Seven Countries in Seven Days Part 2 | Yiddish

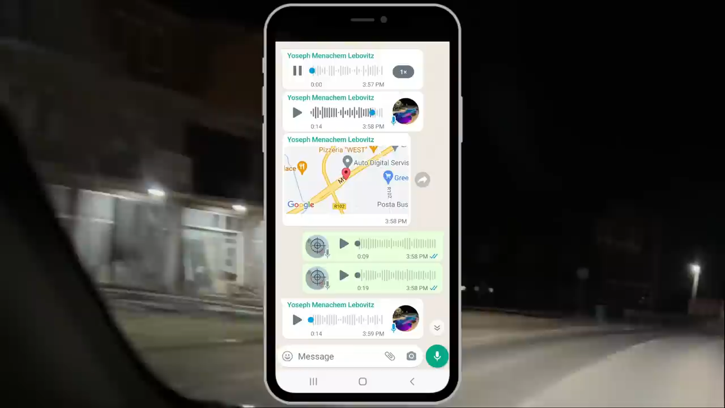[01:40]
Das ist einfach gehen rechts. Raus zu der Exit. Du rechts, rechts, rechts. Ich fahre es ein.
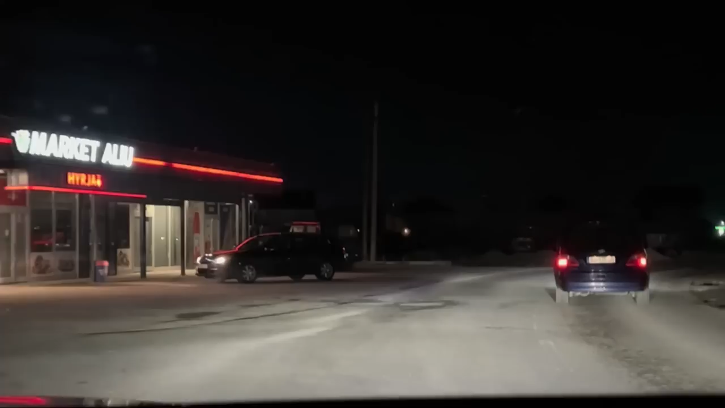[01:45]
Seht auch du zusammen? Du musst auch wohnen, du. Das ist ja eigentlich da raus. Drei Schlaren. Jetzt sind wir in einem Dorf gefahren.
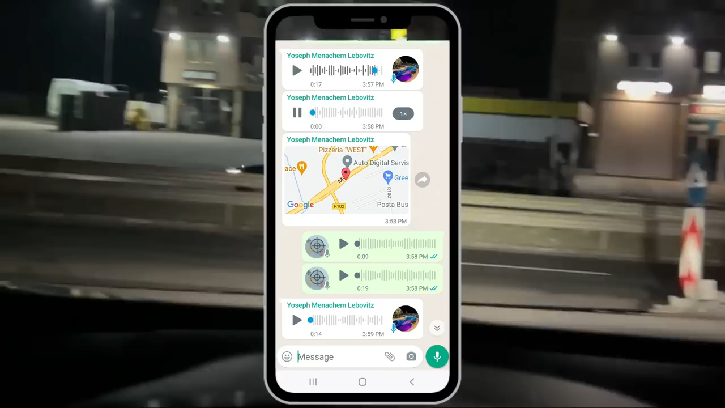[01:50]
Gas station rechts. Du million gas station, this is where it's called. Wie is it yet?